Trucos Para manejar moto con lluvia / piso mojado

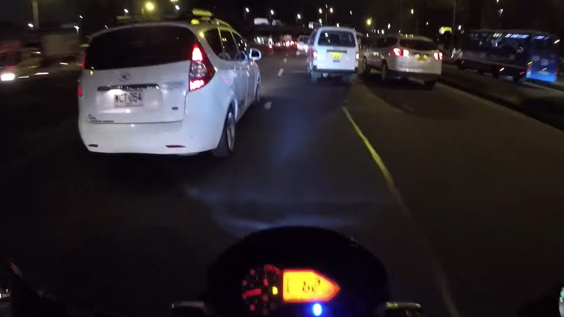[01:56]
recortes Es decir sin ocasionar que la llanta se quede estática para no resbalar Recomendación número 3 Yo siempre recomiendo tener una muy buena iluminación para poder ver los obstáculos que tengamos Es recomendable para reforzar un poco la luz que trae la moto Utilizar exploradoras Amigos,
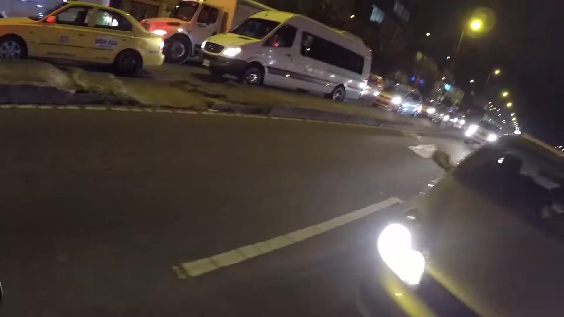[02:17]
las exploradoras son para usar en este tipo de circunstancias Cuando es más difícil poder ver la carretera porque hay